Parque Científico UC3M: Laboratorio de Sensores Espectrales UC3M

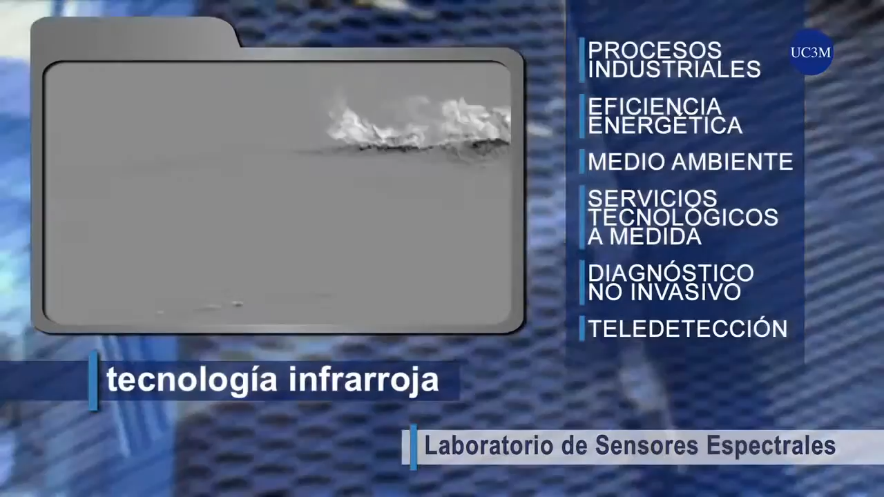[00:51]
Siendo el único laboratorio universitario español con capacidad
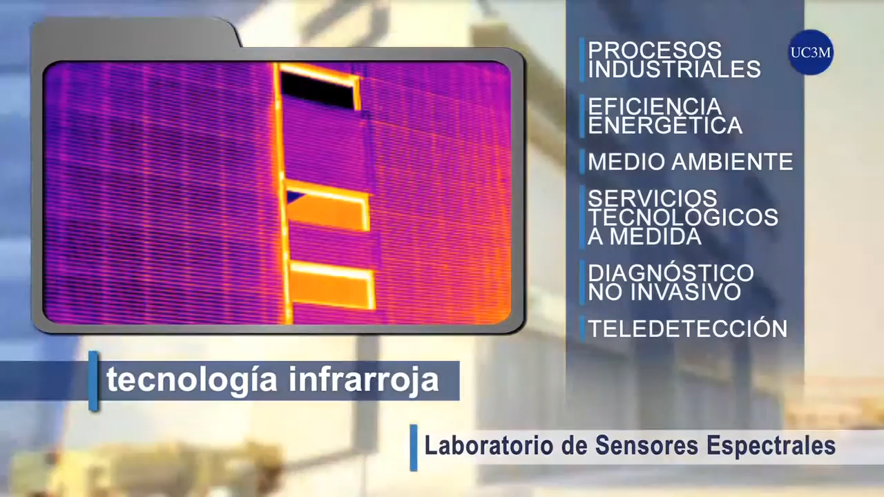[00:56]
para hacer análisis espacial y espectral en todas las bandas del espectro infrarrojo.
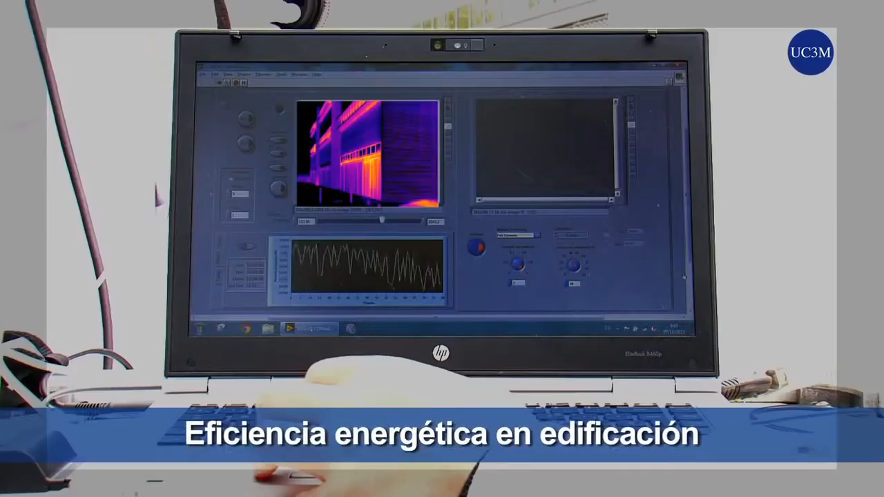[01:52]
el aprovechamiento de la energía solar térmica y de concentración, el ensayo no destructivo de materiales compuestos, análisis de la contaminación en espacios abiertos y en movimiento,
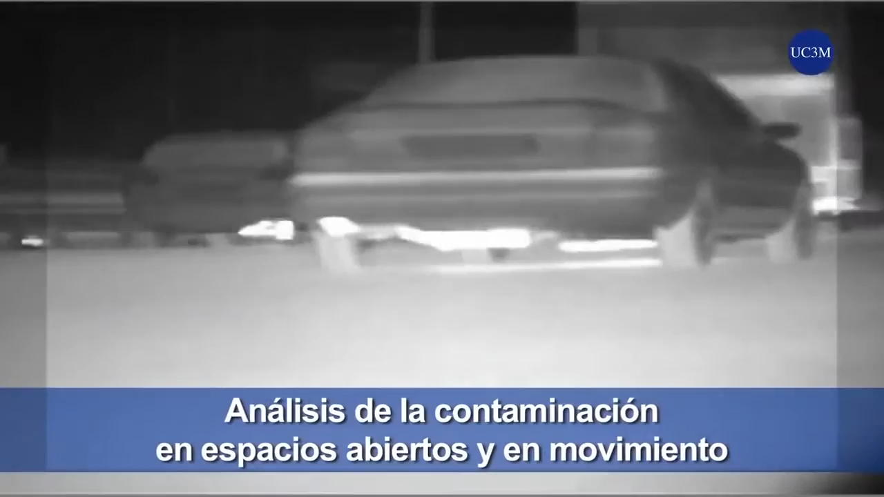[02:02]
la termografía de precisión a distancia o la detección temprana de incendios forestales.